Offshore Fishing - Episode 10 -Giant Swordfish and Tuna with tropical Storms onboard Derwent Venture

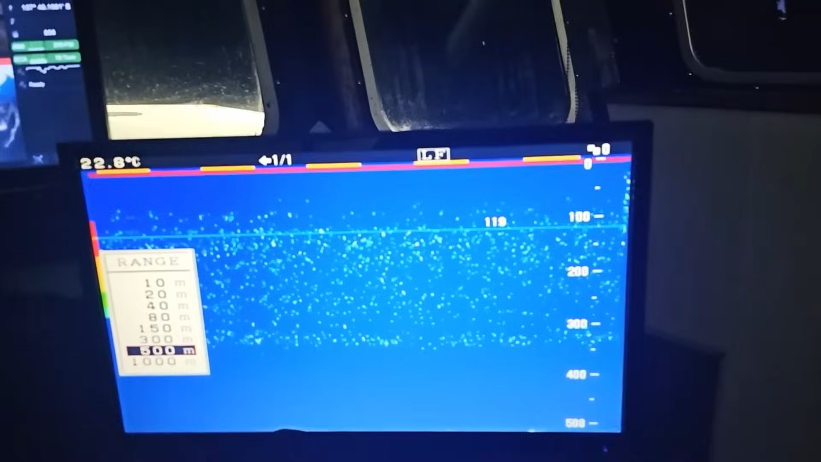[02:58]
On screen: water 22.8°C
So you can just see it start to come over on the right hand side of the screen now.
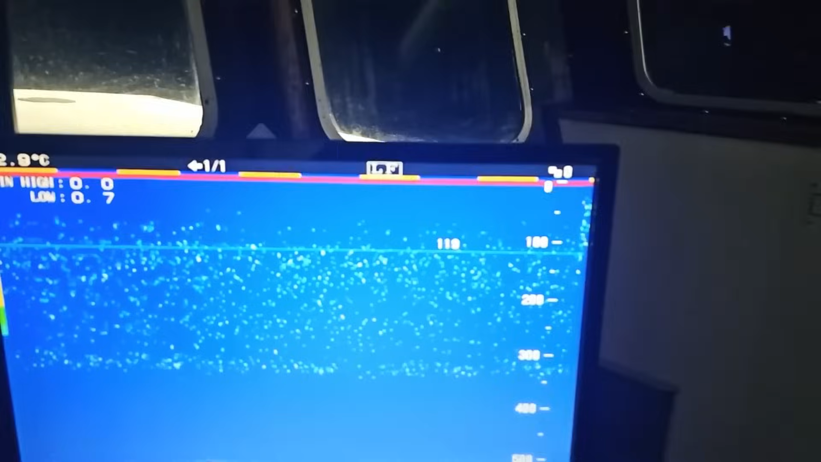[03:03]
So every night you get the phytoplankton starts rising up from about 500 meters, and I watch it during the day, and you can slowly see it coming up, and it basically arrives at the surface just on dark.
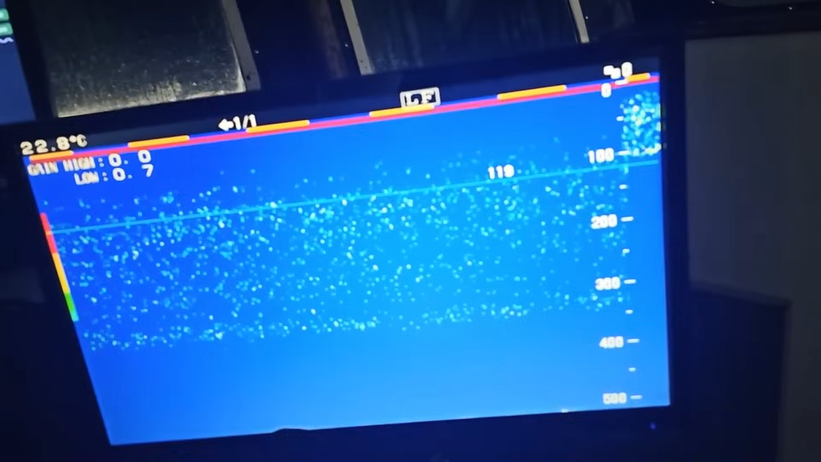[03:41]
On screen: water 22.8°C
So that migrates every night to the surface. And around the new moon phase, which is now, new moon was 2 days ago, so let's just bring that range back again. You can see on the right hand side, you can see all that life's just above the 100 meter line.
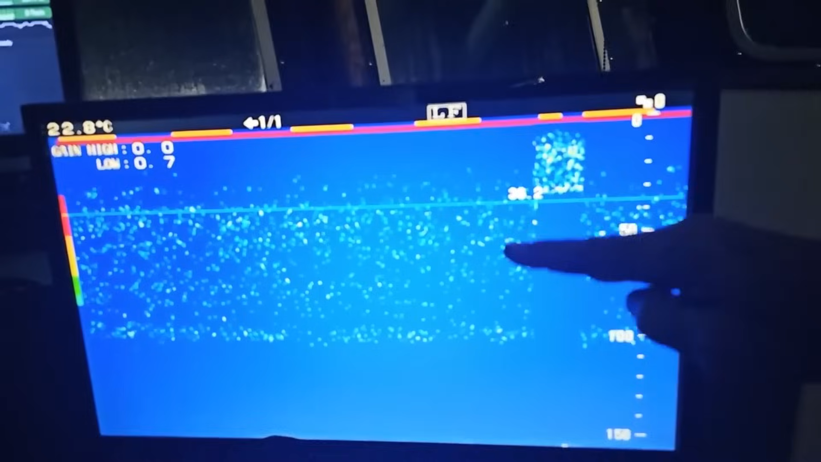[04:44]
On screen: water 22.8°C
this is the week we have off, and we do our repairs and maintenance, have a bit of a rest. During the first quarter of the moon phase, you'll start to see all this life coming right up to the surface, and that's why we generally target our swordfish around the new moon,
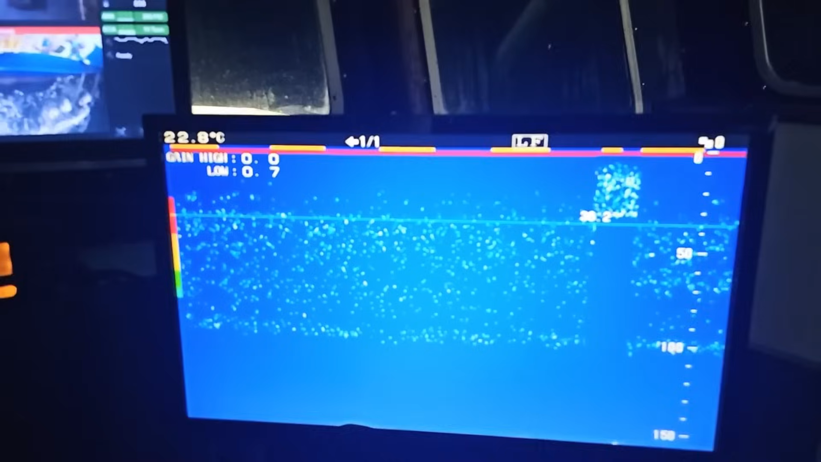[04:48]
On screen: water 22.8°C
when all the squid and all the life's right high up on the surface.
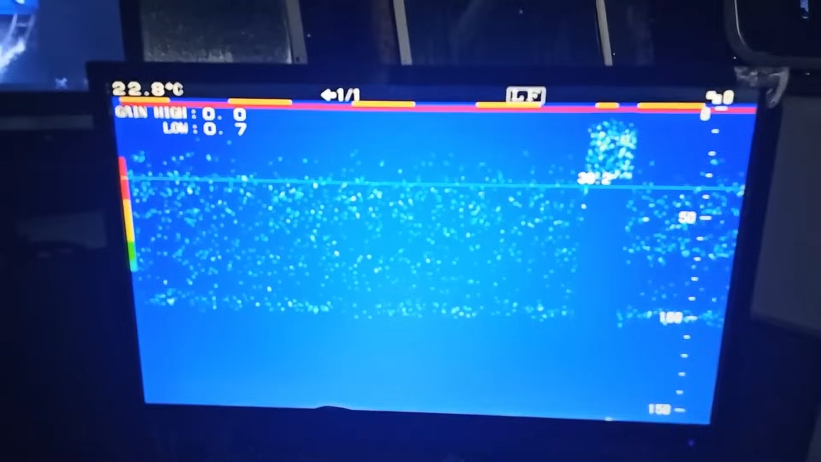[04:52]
On screen: water 22.8°C
So that's what we're looking for, life basically.
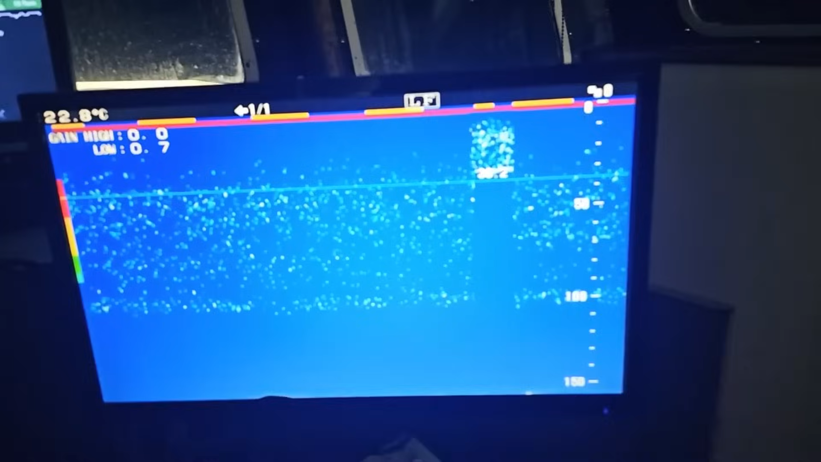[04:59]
On screen: water 22.8°C
And then so I've just shot, bring this around here,
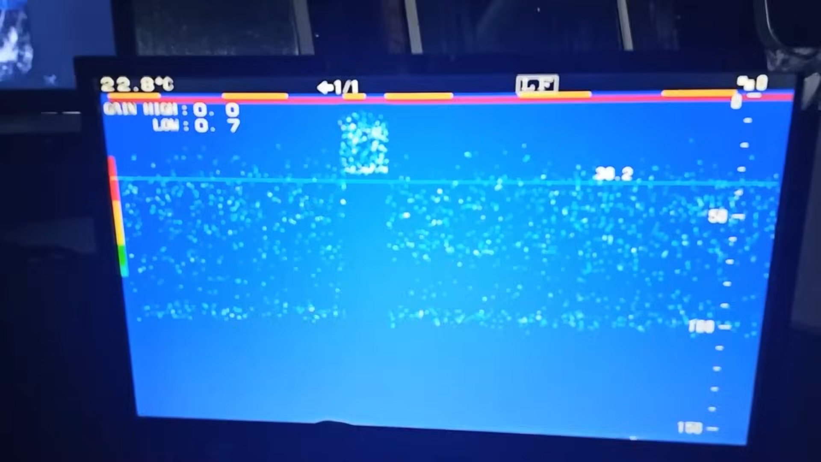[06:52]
On screen: water 22.8°C
krill and little microorganisms and larvae and all that sort of stuff. They've all come to the surface, and with that comes the predators. The reason they come up during the night is essentially the big predators aren't here,